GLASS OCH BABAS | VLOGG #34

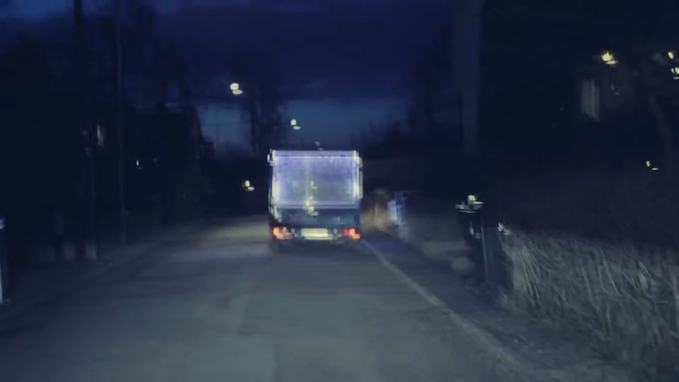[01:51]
Det ser ut som att vi ska hajaka den där. Gör det! Där! Åh, kolla!